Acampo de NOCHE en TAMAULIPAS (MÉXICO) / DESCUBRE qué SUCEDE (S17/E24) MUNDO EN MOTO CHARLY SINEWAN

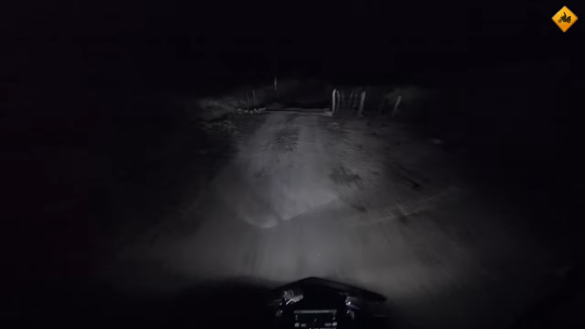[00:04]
yo no veo un puñetero sitio donde meter la moto, o sea, donde sacar la moto del camino y encontrar un sitio plano. Confiamos en que es una zona tranquila, que tiene toda la pinta y que todo va a salir bien.